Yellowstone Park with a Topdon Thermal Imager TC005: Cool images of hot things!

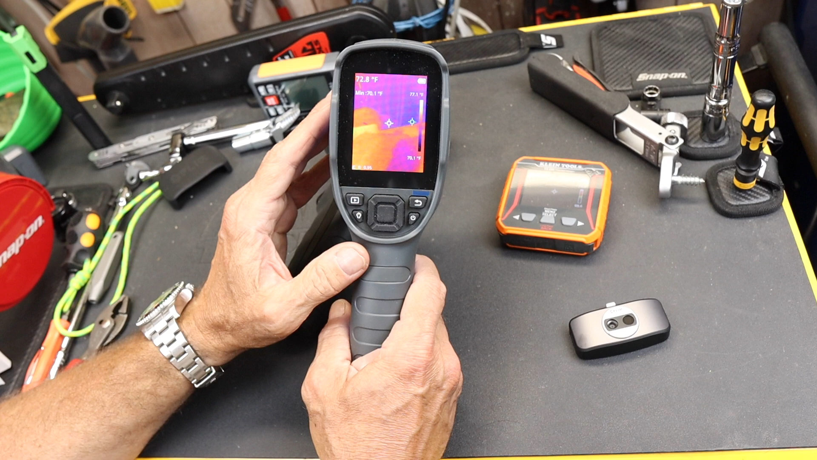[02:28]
That's not actually how things look because infrared isn't a color, at least a color we can see. So the computer is actually creating a false color palette. And we can then, of course, customize what kind of palette best represents what we want to see. Also with this, there is a secondary camera. This is the TC-005.
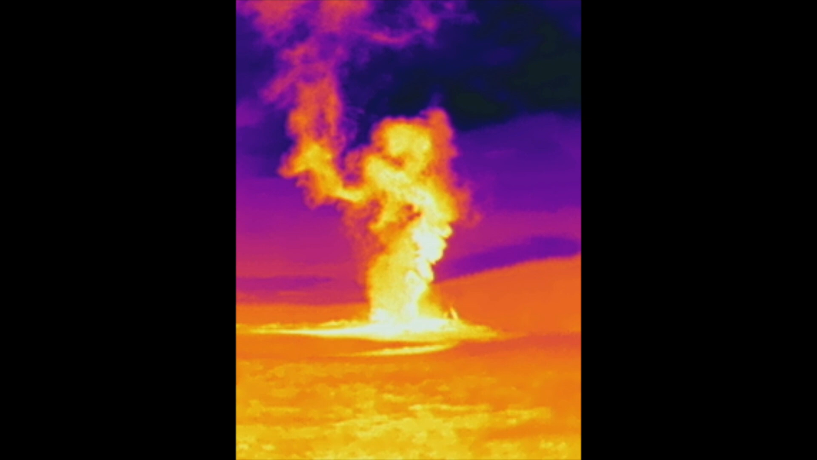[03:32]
Or perhaps it's one of those stupid nylon sky dancers you see out in front of the car wash. Either way, it's pretty wild. Adding some data, you can see that we have some numbers. Now notice that minus 12. If you point the the top down up at the sky, it actually registers minus 30, minus 40.
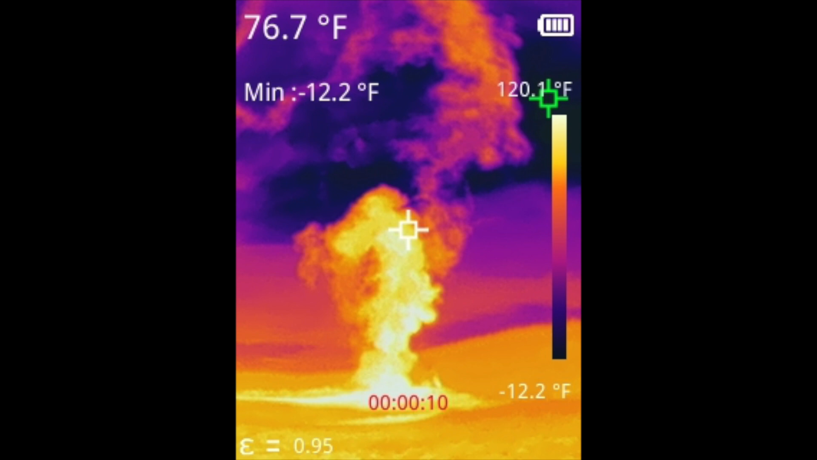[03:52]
On screen: spot 76.7°F, min -12.2°F, scale bottom -12.2°F
That's how cold it is up there. This is another view showing the scale.
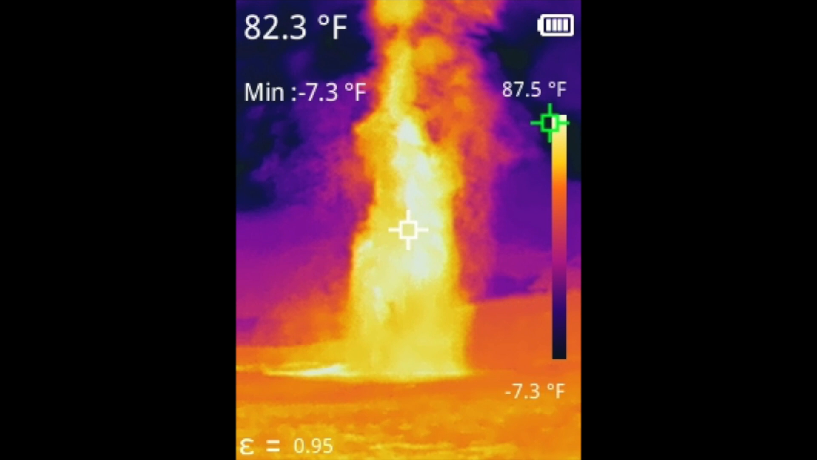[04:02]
On screen: spot 82.3°F, min -7.3°F, scale top 87.5°F, scale bottom -7.3°F
Obviously, the steam cools rapidly as Old Faithful erupts. One interesting thing, though, is I pointed the the thermal imager down onto the boardwalk and you could actually see the different planks underneath
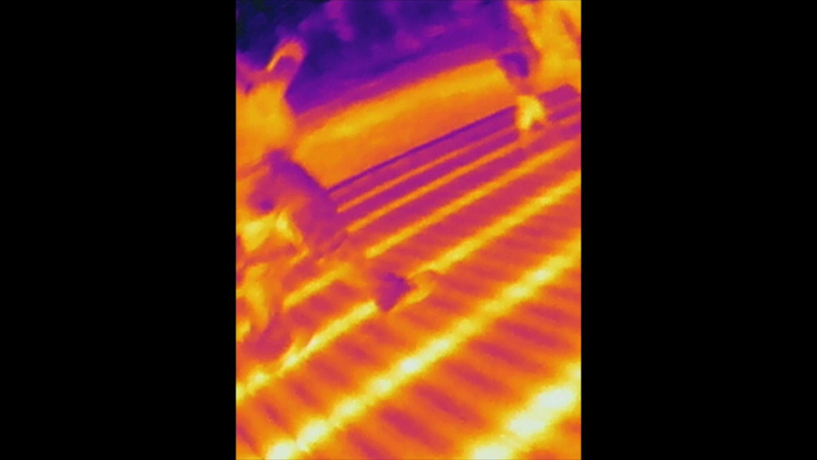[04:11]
that had either absorbed heat. You know, the main ones, they were a different material. This is using the top down on one of the hot pools.
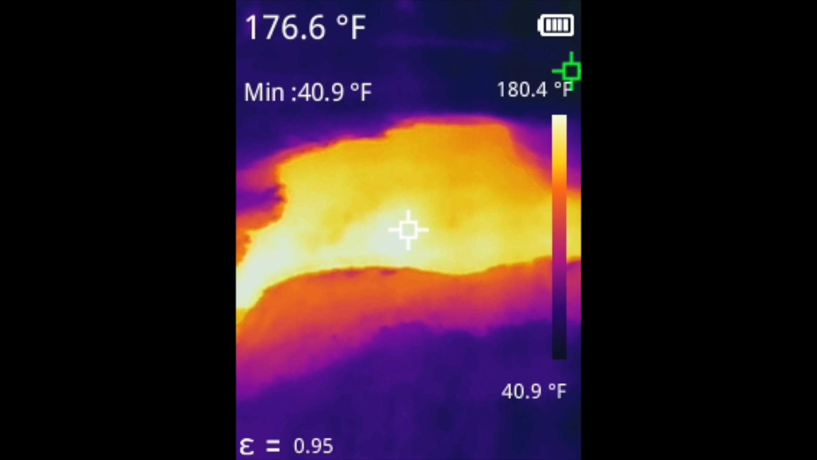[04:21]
On screen: spot 176.6°F, min 40.9°F, scale top 180.4°F, scale bottom 40.9°F
What's interesting? We've got 176 degrees there. If it's boiling, it's higher. We did get over 200 in a few places. But it also gives it a beautiful look.
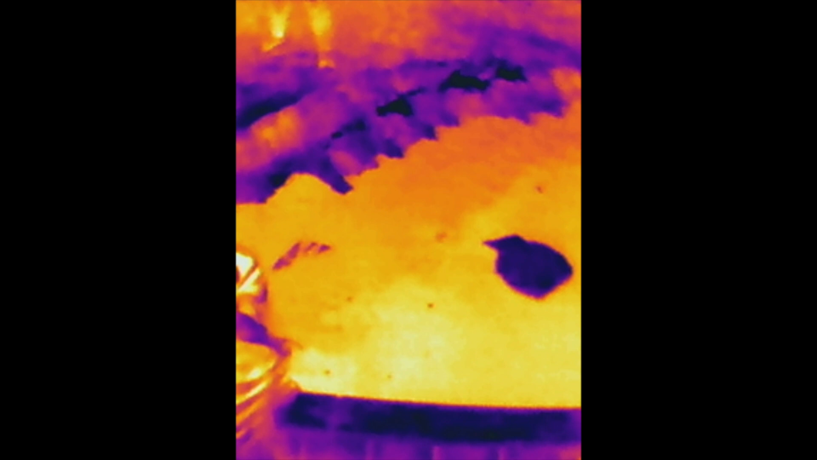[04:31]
Here's another that shows a cold spot in the center. Something's going on. Just Yellowstone is a whole different place when you're looking in the thermal range, the infrared thermal range.